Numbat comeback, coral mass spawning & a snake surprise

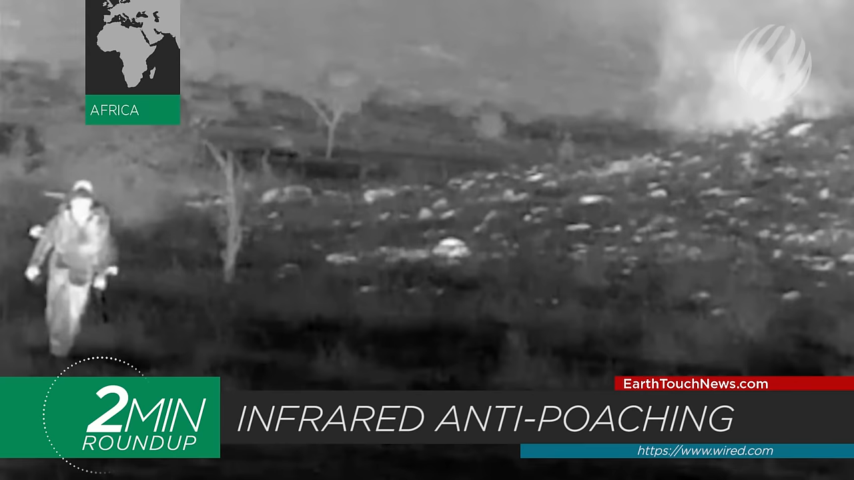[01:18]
Off to Africa, where wildlife rangers are using infrared cameras, artificial intelligence, and drones to stop illegal poaching.